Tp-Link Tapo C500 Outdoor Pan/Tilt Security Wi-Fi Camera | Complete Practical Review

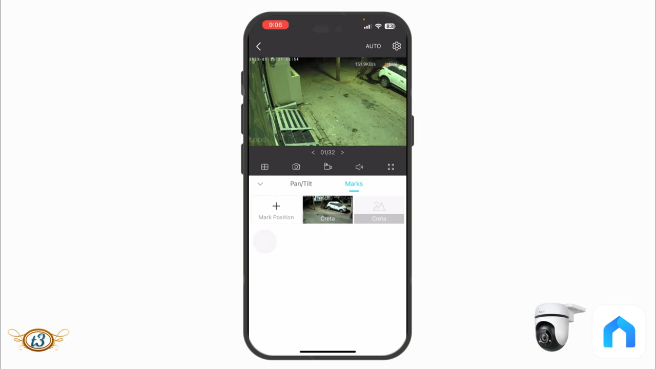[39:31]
and then select the position that you want it to be on